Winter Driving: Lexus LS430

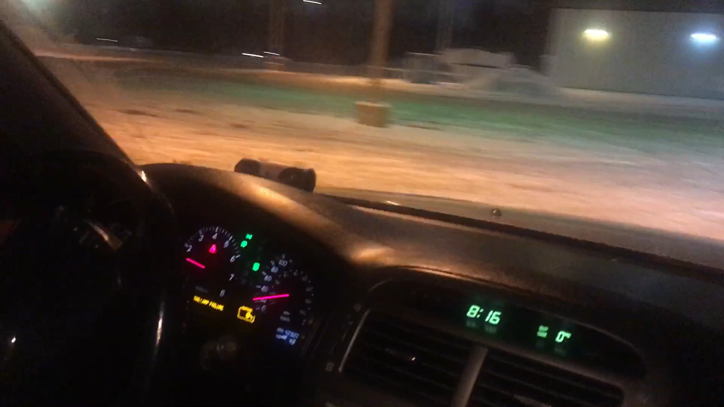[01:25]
Oh, yeah. Oh, there you go. I'm sorry. That was totally inappropriate of me. That is boy driving. That is not boy driving. That is just driving.
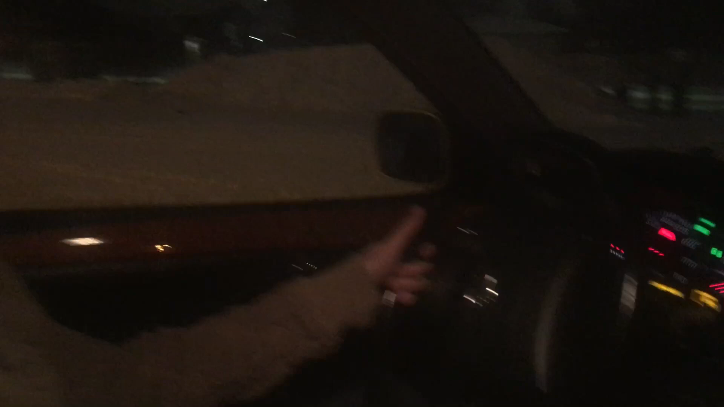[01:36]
Boy dead. There you go. So, yes, when you take those things off, your rear-wheel drive luxury Lexus will spin like a tornado. Now, on the roads, right, um, would you normally have that off?
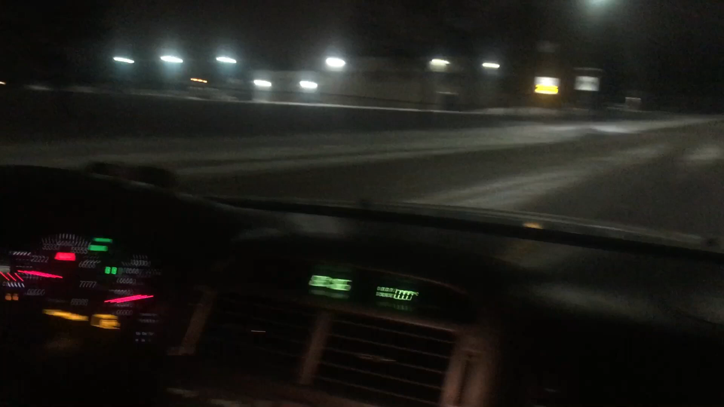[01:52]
No, but, you know, I'm going to do what I need to do, and just go slow, because, of course, I have a vehicle behind me, and I don't want to be doing anything silly with the car behind me.
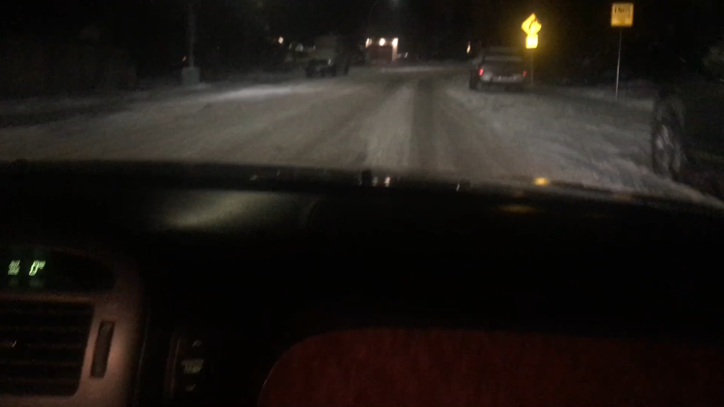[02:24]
you know, on a road that is, um, not necessarily plowed by any lonely human being, all right? So, here's, here's the corner, right? We're going around the corner, because this is it, there's no parked cars, no pedestrians,
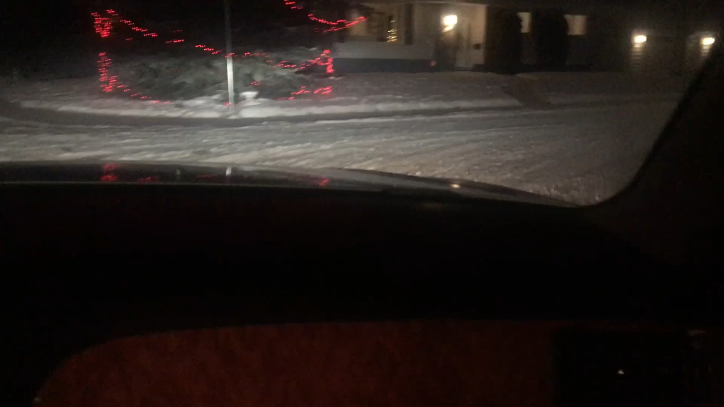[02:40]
and it can be like, oh, don't tell me this is a dead end. No, it's not. All right. We're just helping people find out what it's like to, uh, drive in the wintertime. These roads are neither plowed nor not plowed, they are just driven. So, you can handle the car without all the gizmos on it, if you drive carefully,
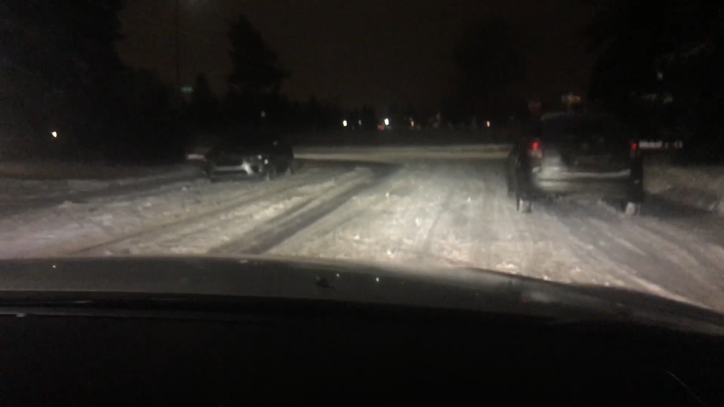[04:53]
You just shoulder checked on an empty road. Yep, that's a mom drive. All right, turn right here. Let's see what happens. We're not sliding. We are easing up.
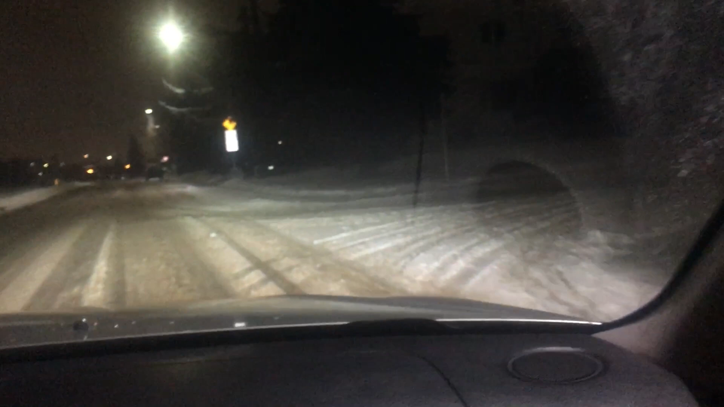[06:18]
One more turn. One more turn. Be careful. Oh, I'm sliding. I'm sliding a little bit. Oh. That's some thick stuff. It is thick. Just one little, like, just one thing. Oh, no. There's people. There's people. There's people.